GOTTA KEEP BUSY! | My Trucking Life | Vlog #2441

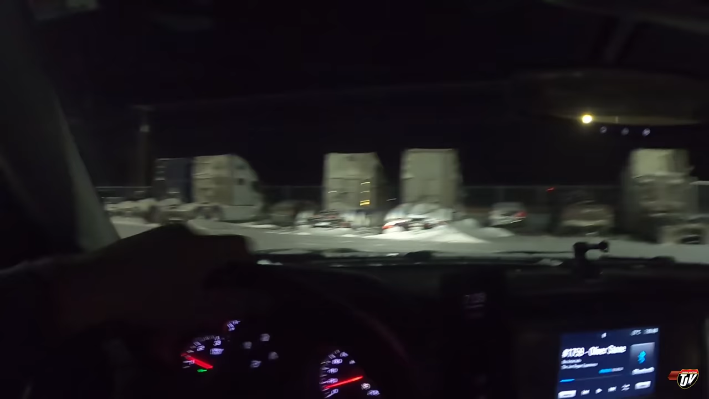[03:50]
Or thawed out Or whatever we want to call it
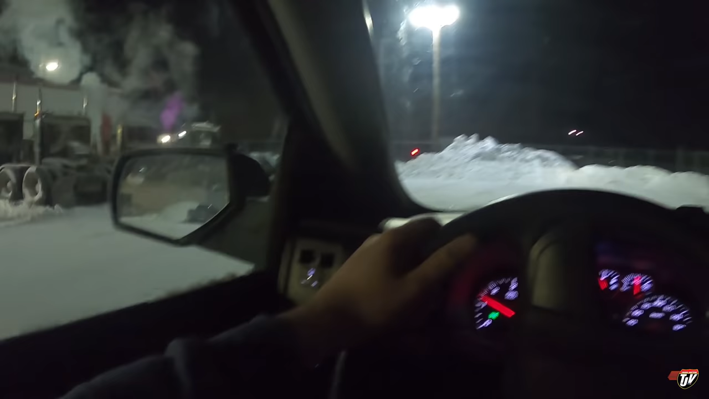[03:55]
Oh It has moved Nope No I can tell Hasn't moved Okay
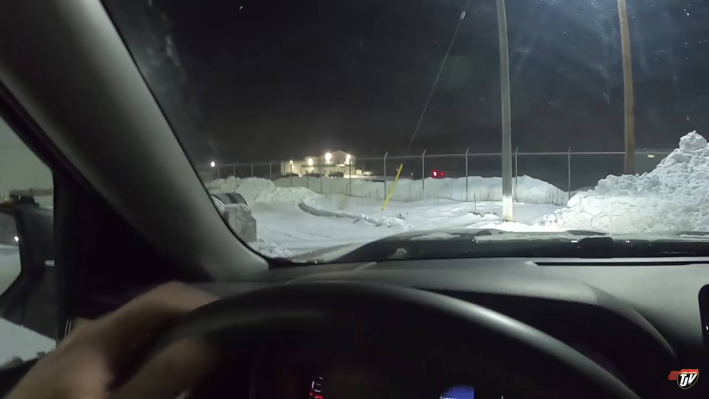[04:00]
I can tell Because there's still Snow at the bottom Of the rims there